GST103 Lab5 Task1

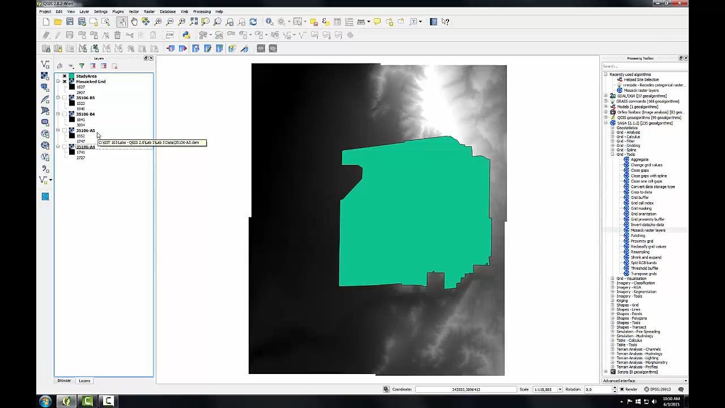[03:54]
To do this, I'm going to go to the raster menu. To extraction. And choose the clipper tool. My input will be the mosaic grid.
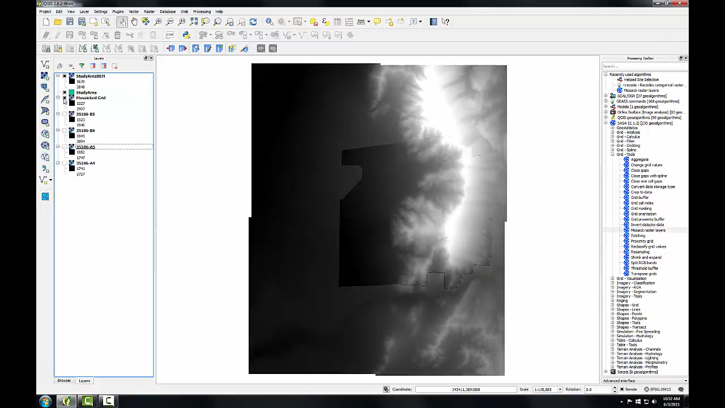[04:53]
And I'll turn off the original. And now I have a clipped seamless DEM covering my study area. This is a common workflow to get raster data set up for an analysis.
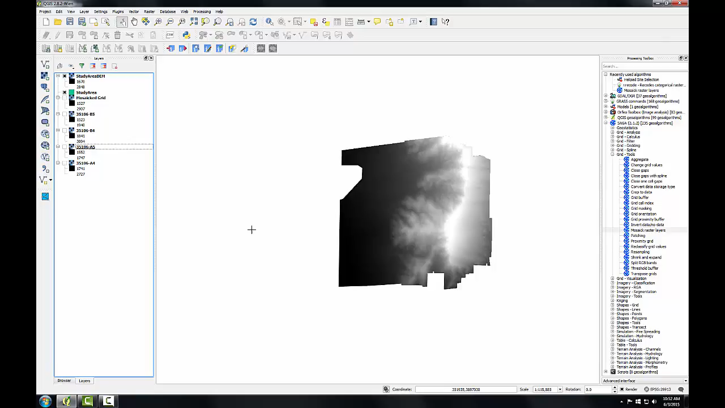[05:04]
In the next task, we'll work with raster pyramids. And this is a common workflow to the laboratory to the laboratory. And this is a common workflow. So the device that happened is in the end.